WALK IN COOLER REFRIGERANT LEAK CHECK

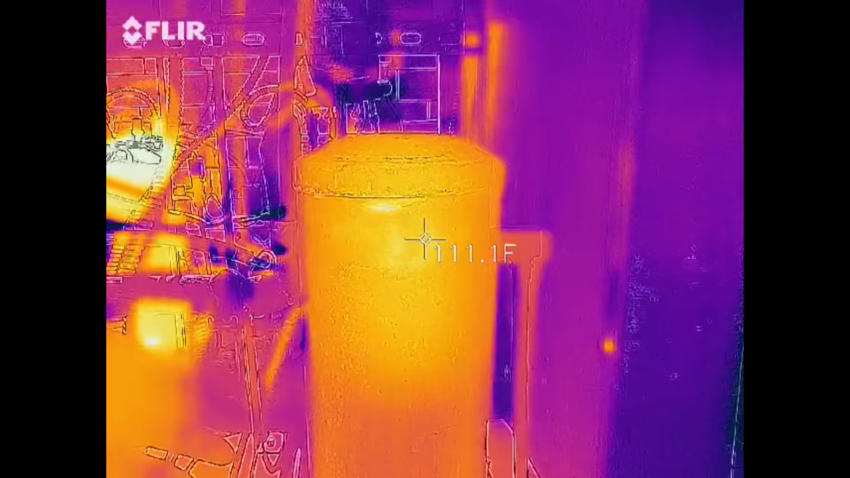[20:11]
On screen: spot 111.1°F
We can clearly see the temperature right here.
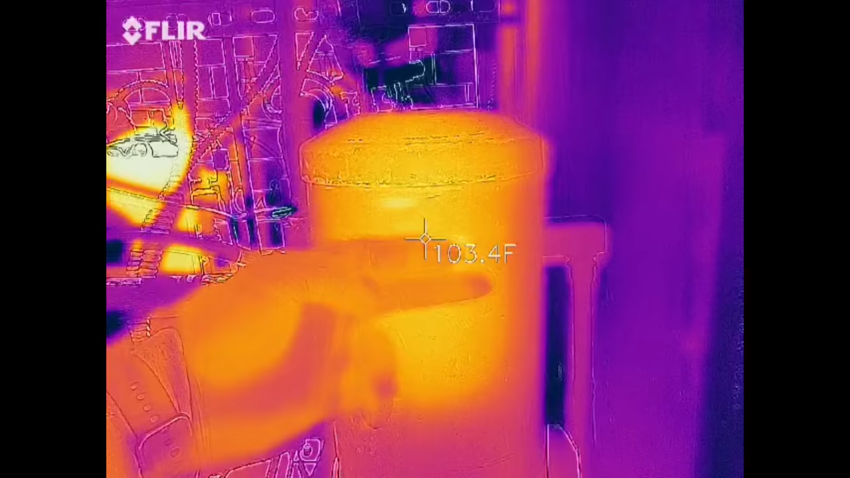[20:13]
On screen: spot 103.4°F
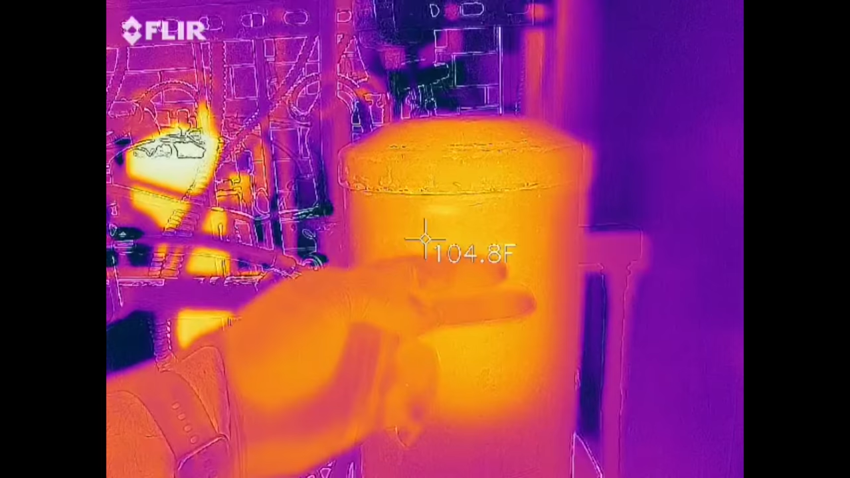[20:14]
On screen: spot 104.8°F
105. And then as you go down, it's going to drop.
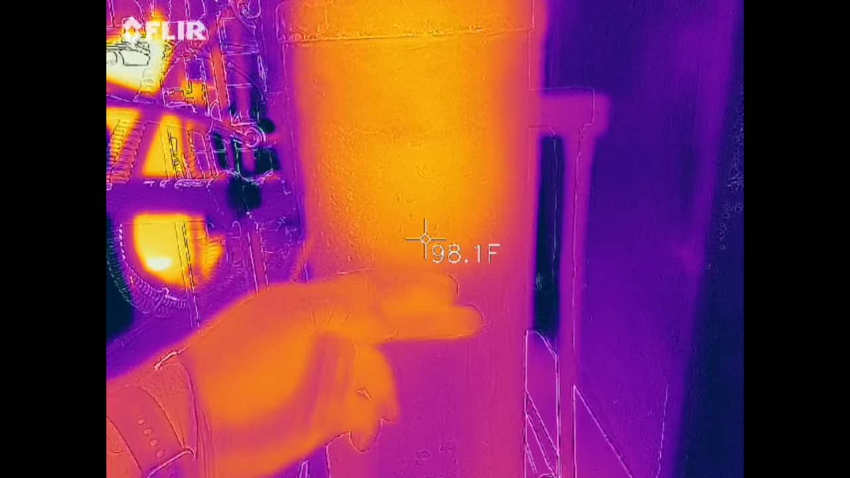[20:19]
On screen: spot 98.1°F
Okay.
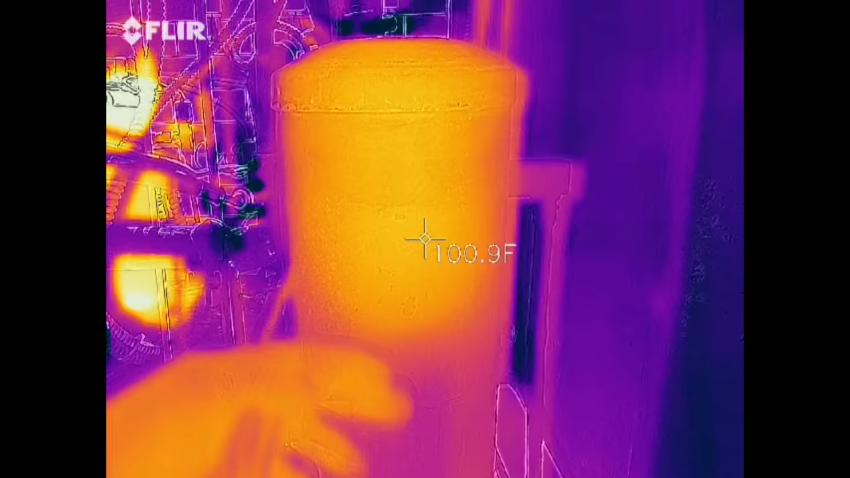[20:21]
On screen: spot 100.9°F
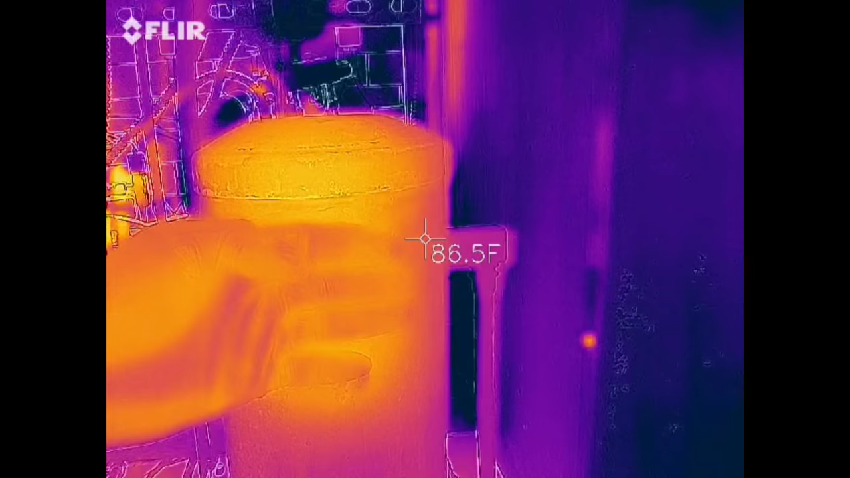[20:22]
On screen: spot 86.5°F
So my liquid level though, I'm feeling it with my hands.
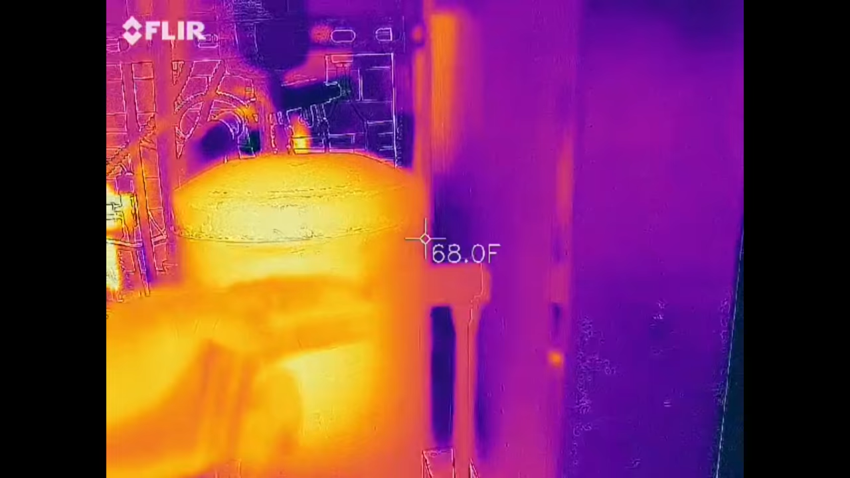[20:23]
On screen: spot 68.0°F
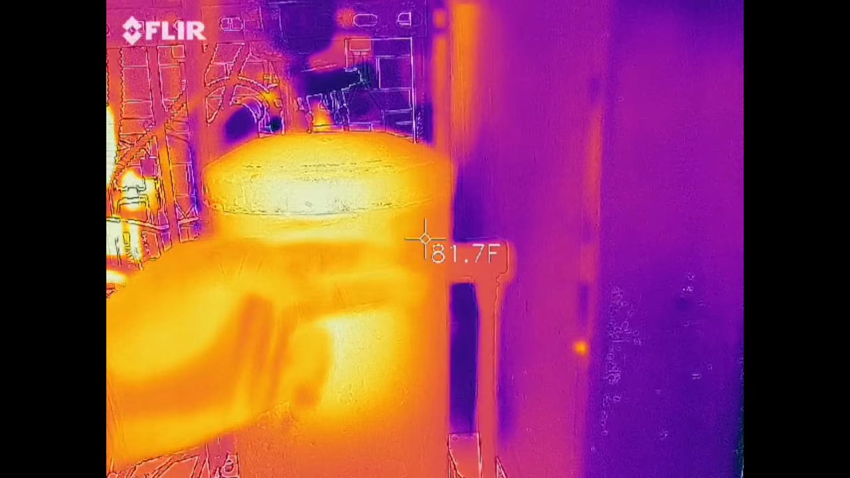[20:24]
On screen: spot 81.7°F
That extreme heat is right here.
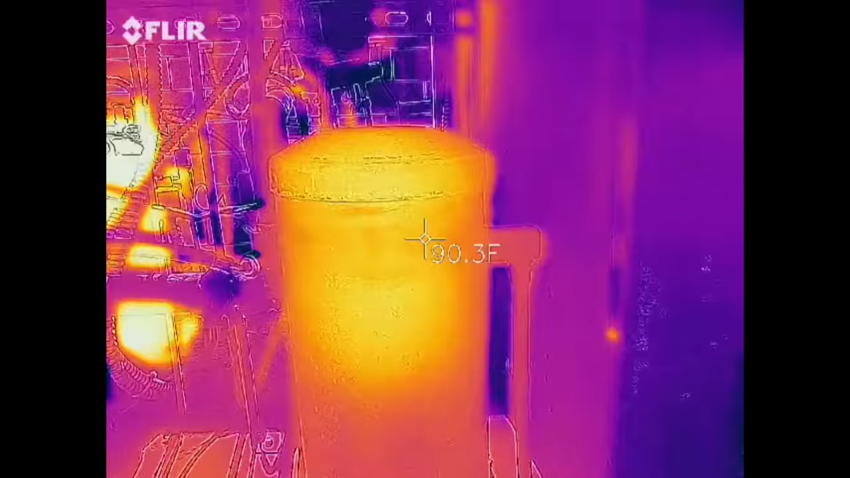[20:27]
On screen: spot 90.3°F
So, um, we're going to go ahead and mark this at the three quarter level.
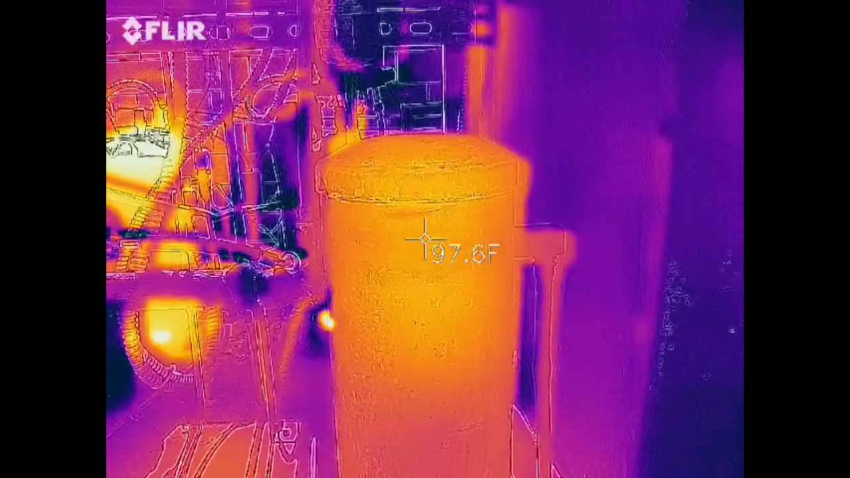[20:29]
On screen: spot 97.6°F
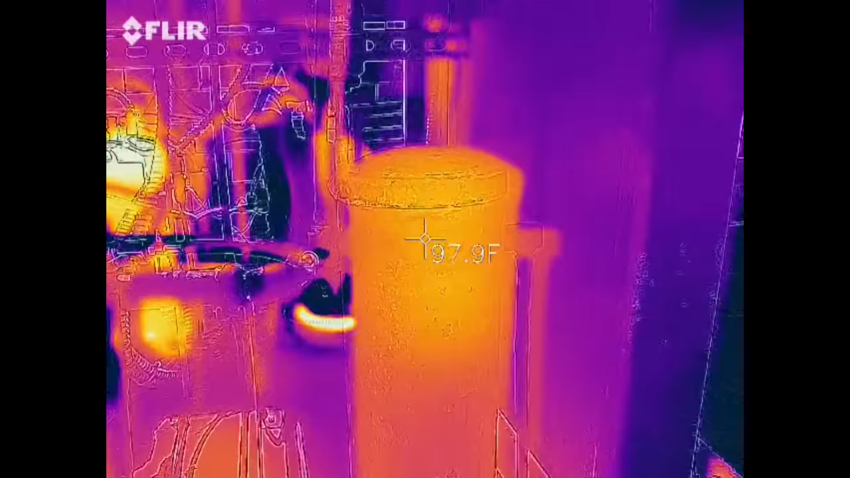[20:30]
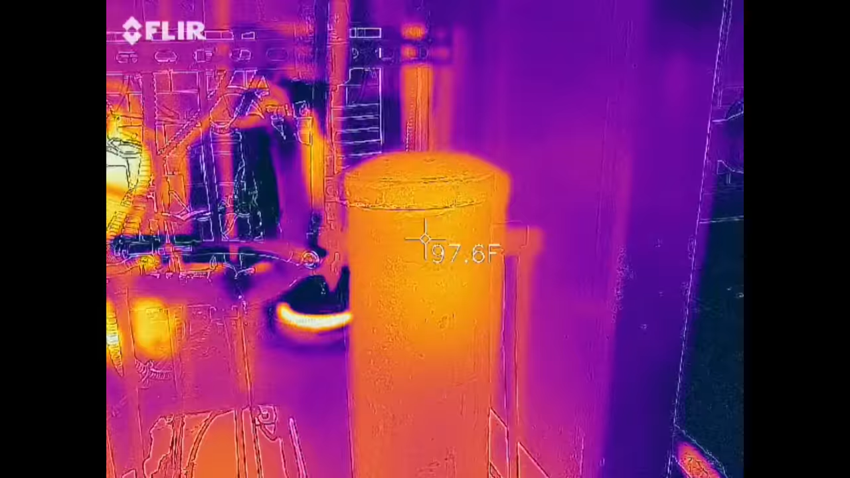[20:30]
On screen: spot 97.6°F
Okay. So we're going to mark our liquid level right here.